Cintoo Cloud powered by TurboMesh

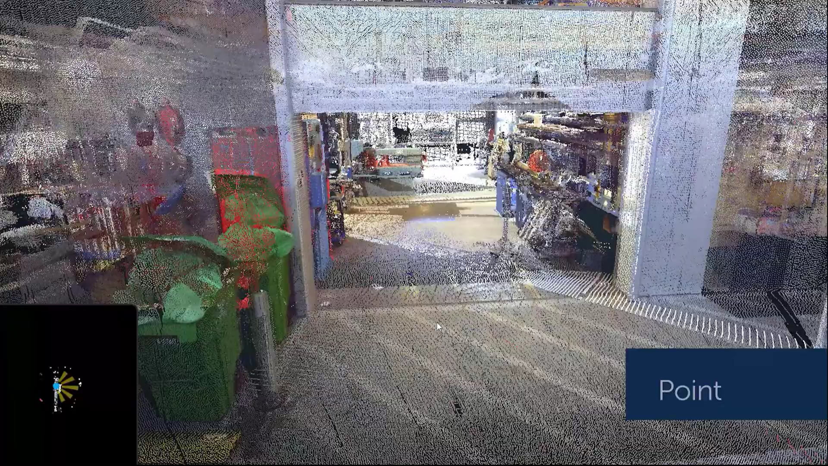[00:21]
clouds are ambiguous and difficult to navigate with sentus turbo mess engine
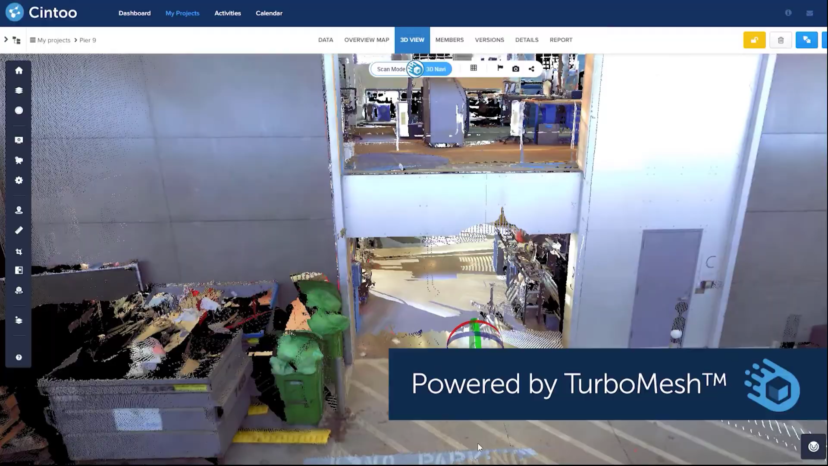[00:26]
what
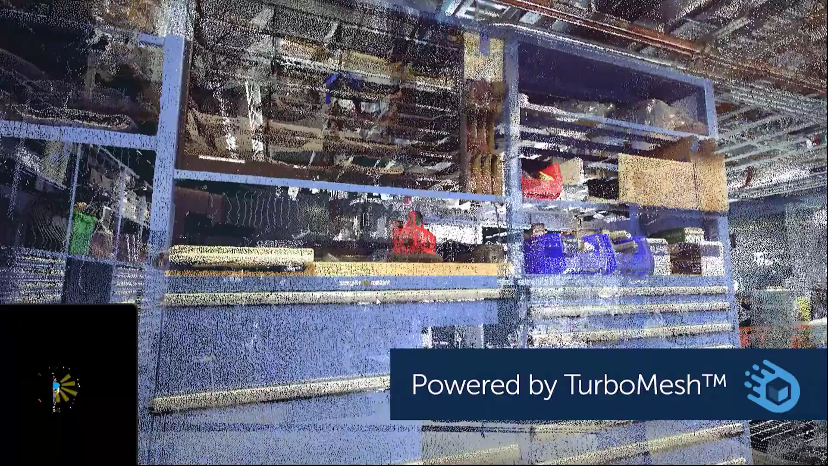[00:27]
you see is how the world really is
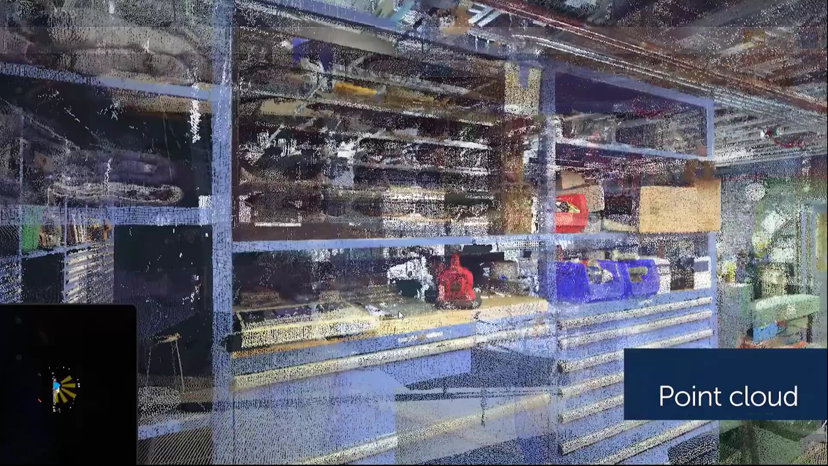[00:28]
with 3d meshes and surfaces no interpretation
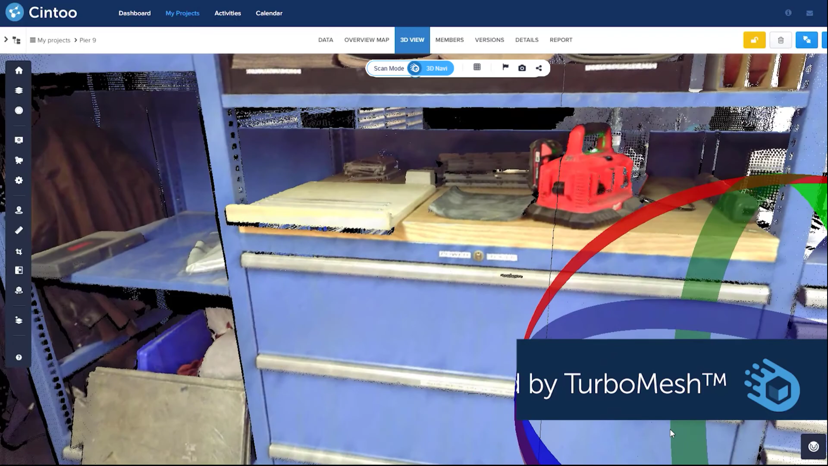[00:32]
errors no measurement mistakes sentu is now introducing its new
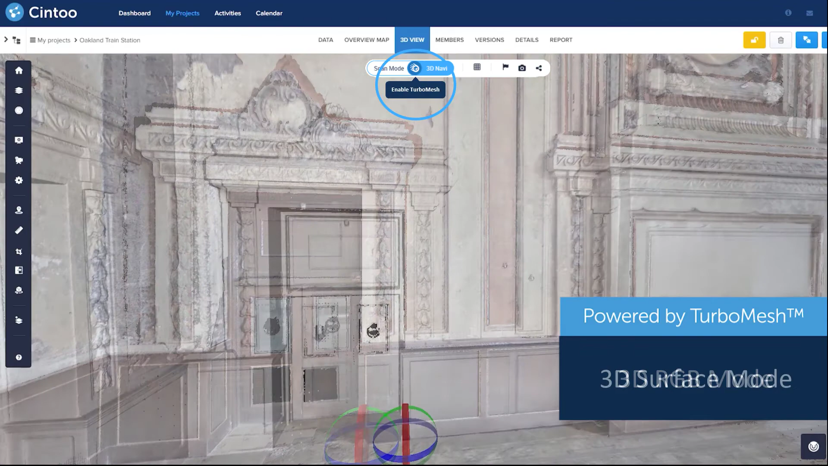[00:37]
turbo mess engine to navigate your scans and experience your as-built data as 3d surfaces
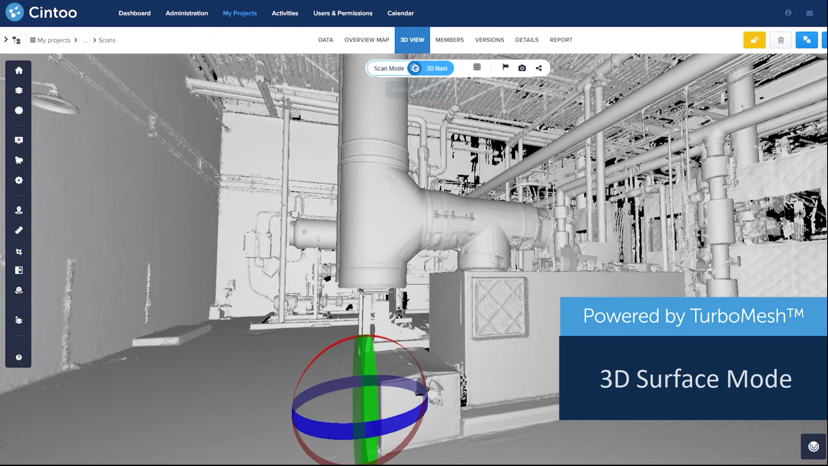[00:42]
at the resolution of the source scanner with no compromise to accuracy